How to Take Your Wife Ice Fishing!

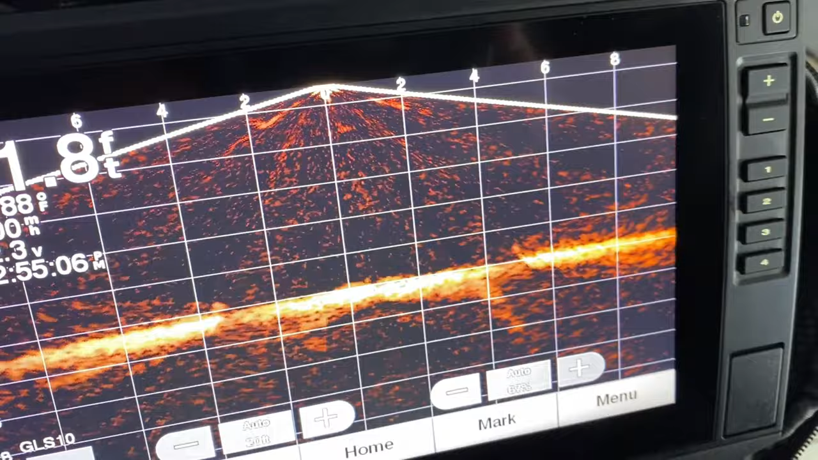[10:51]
we're looking down seeing what we got and right now there's not any fish so we're gonna have to bring them in somehow alicia
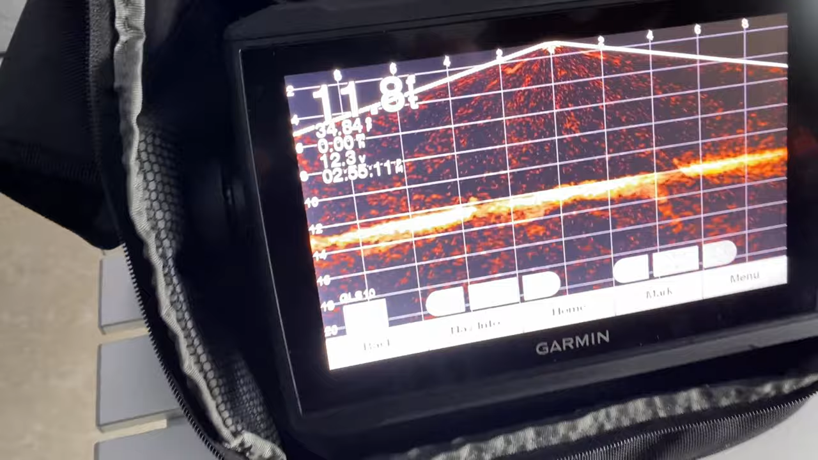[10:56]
11.8 feet um we thought we were deeper
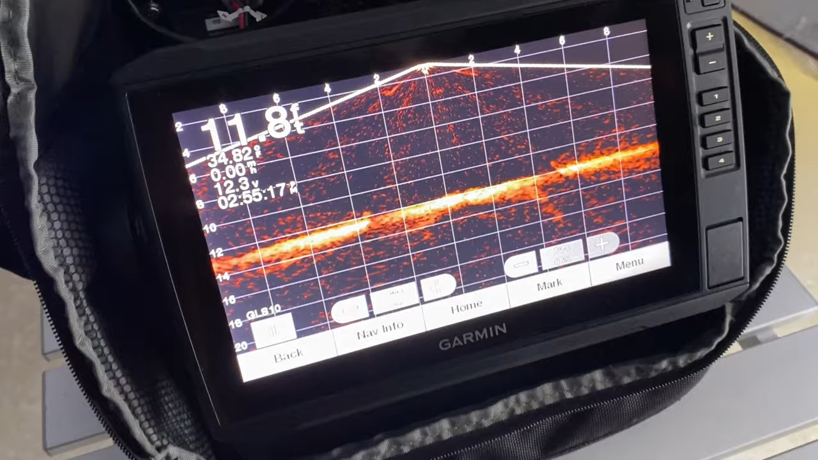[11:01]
but that's okay let's see what we can do at 11.8 feet see what kind of fish we can
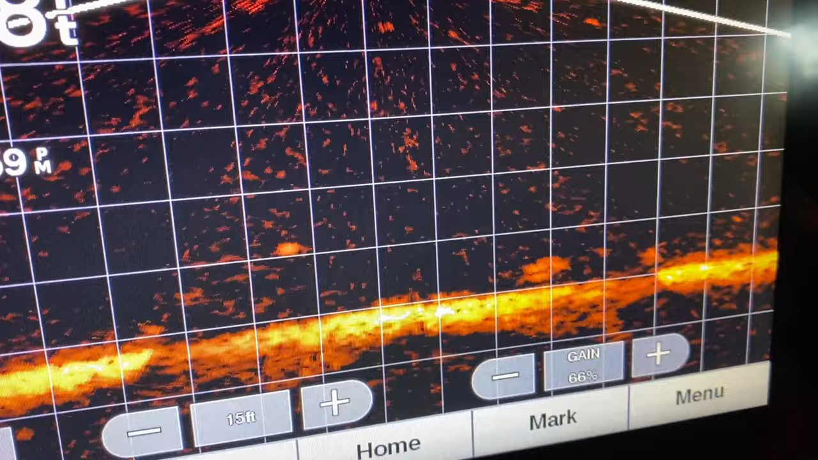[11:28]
we got three of them right on there it's pretty crazy they just won't bite it
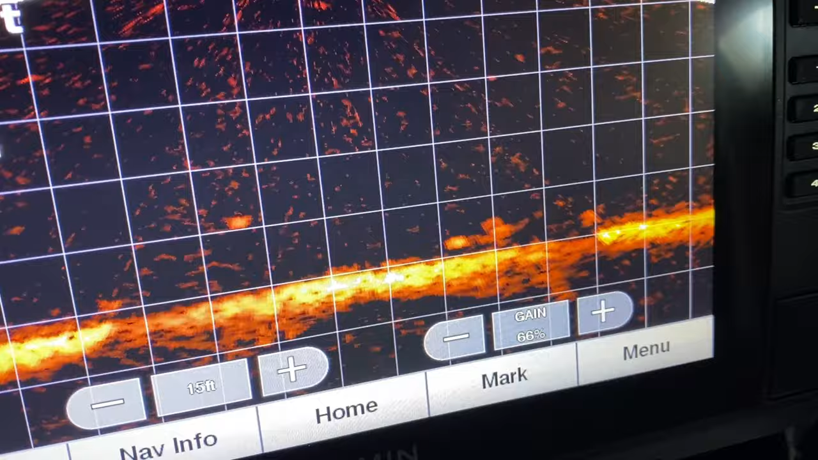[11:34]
they could they love looking at it but they don't want to bite it nope
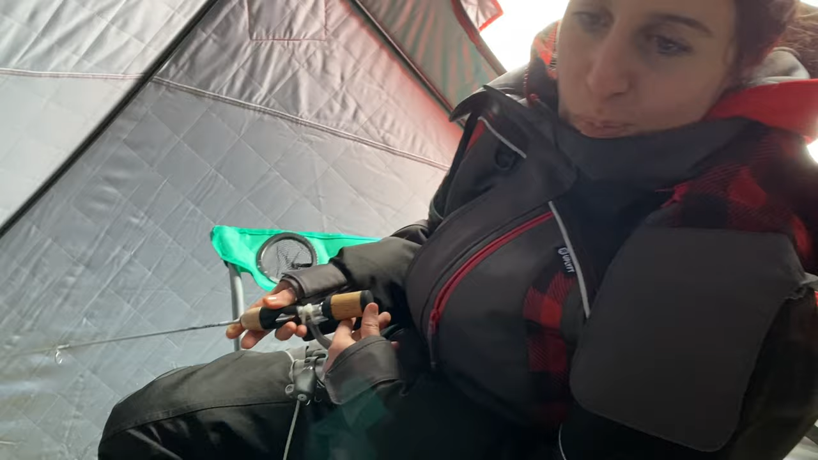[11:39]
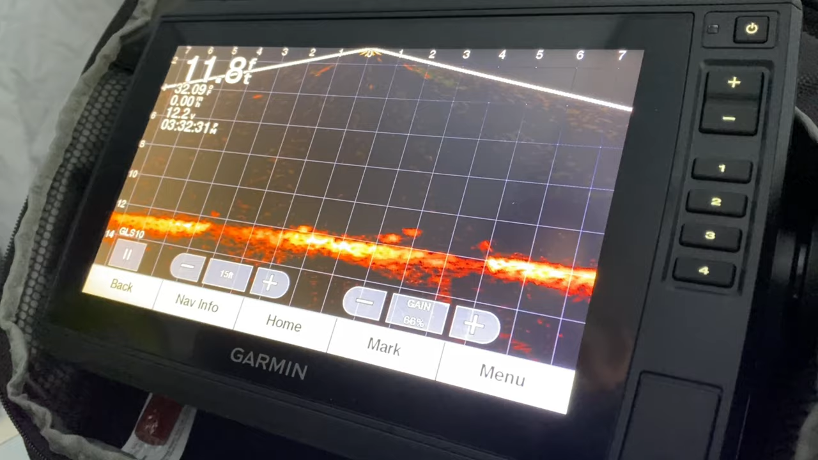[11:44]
On screen: depth 11.8 ft
dude he took a bite he took a bite of it he hit it i felt him hit it wow
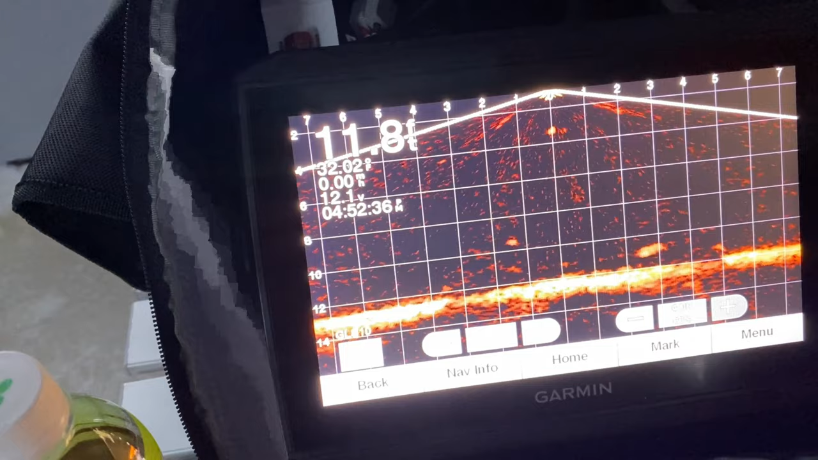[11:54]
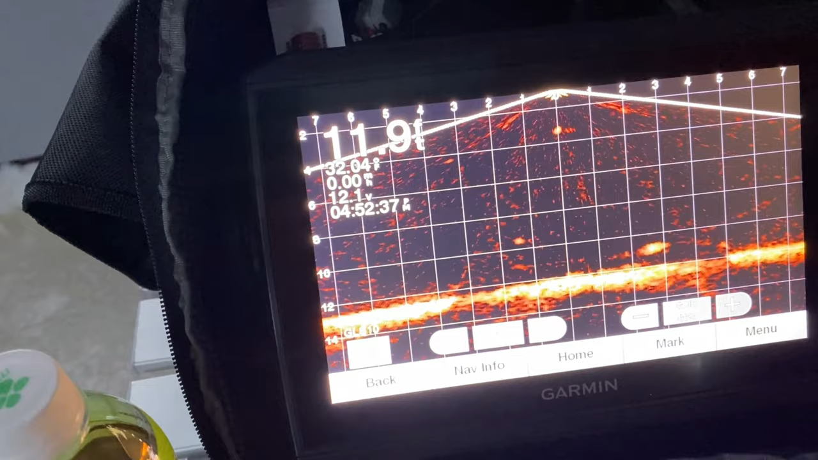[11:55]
it got it get it what happened
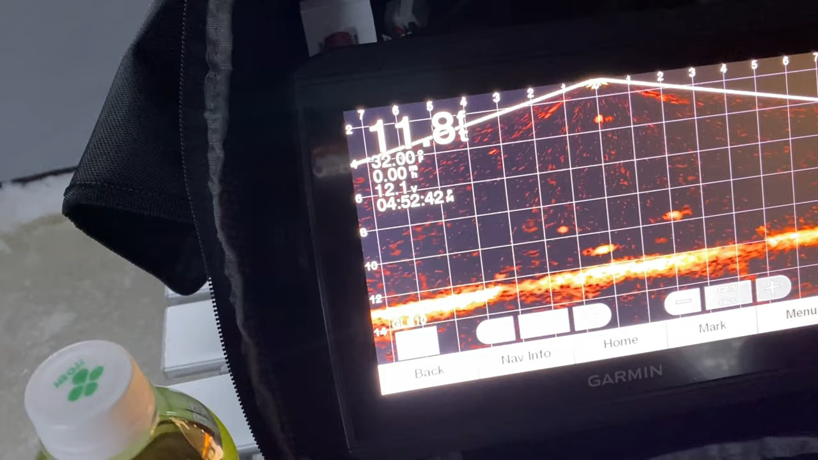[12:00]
eat something did he hit it yeah honey that was a big fish that came up there what happened did you feel him